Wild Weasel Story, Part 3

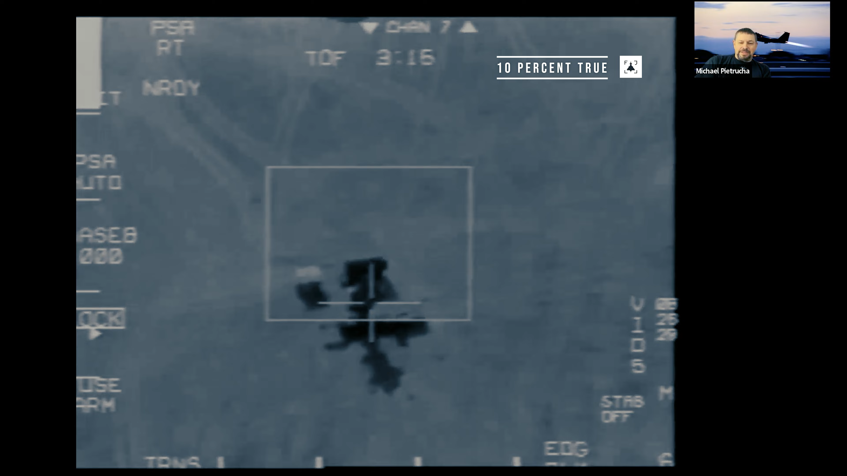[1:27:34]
remember i told you in the previous video about the long shadow on the sa3 which is how i identified it yeah here we go sa3 long shadow bang gone also on a trailer here we have the infrared version this is not a 494 squadron shot i have it labeled as a 492nd squadron shot i think it's in southern iraq though so it my information on this doesn't jive but it's fun uh particularly look from the center to the left because you will apparently you can hear an agm 130 coming in remember this is a 2 000 pound bomb
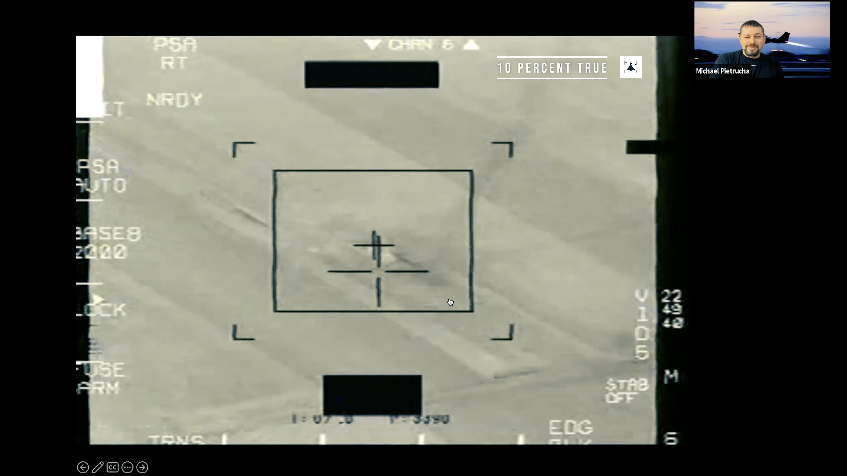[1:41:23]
and this is how you get your bda
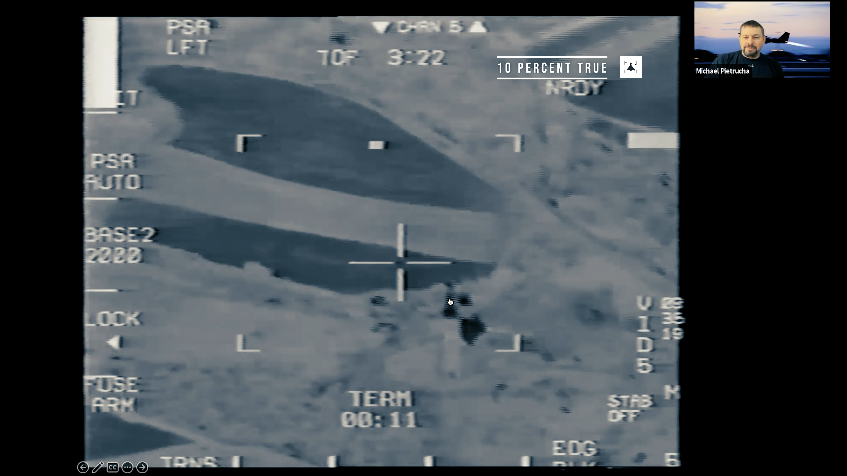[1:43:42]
they suddenly see a church in the field of view it's like a tower that's a tower dude that's a tower tower no it's church dude what's that right there
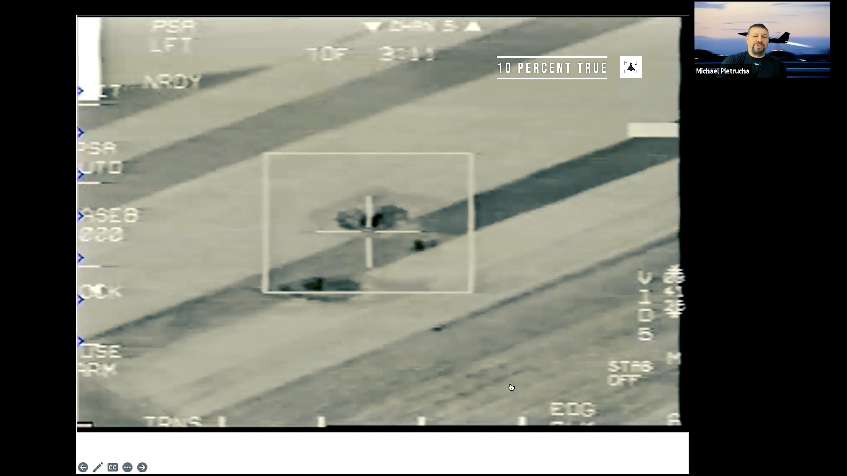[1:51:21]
all right here's the video i talked about where you've got the far target which is a control van the near target which is a straight flush you might be able to see the straight flush rotating
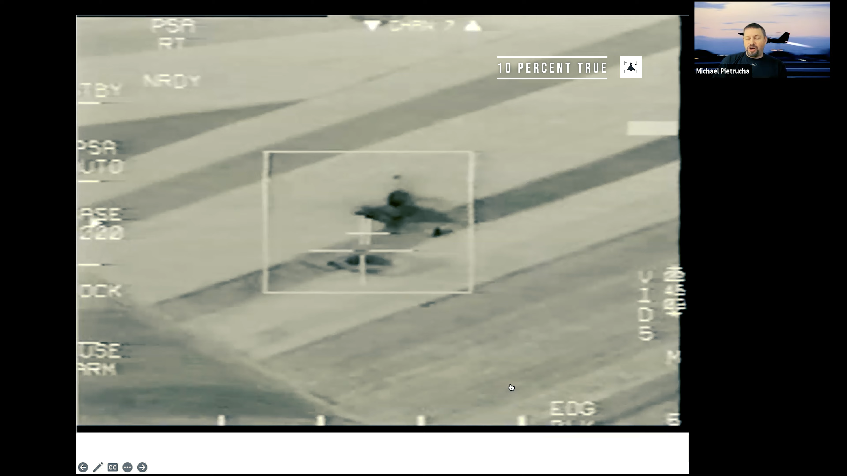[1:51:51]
target is pretty much exploded and now you have the near target now the dish is no longer rotating because the crew is widely bailed out